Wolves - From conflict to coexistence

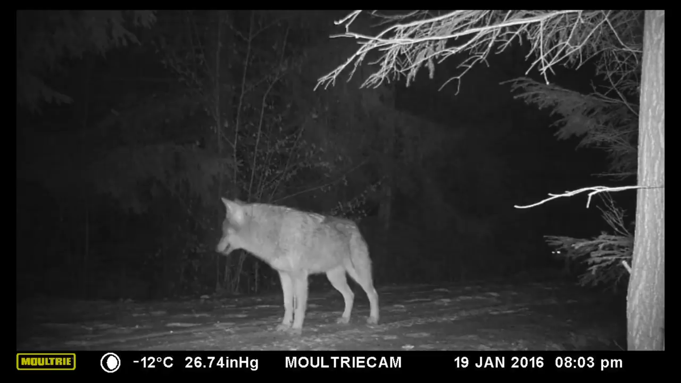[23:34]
With some luck, based on these images, aspects of Wolf's social behavior can also be captured.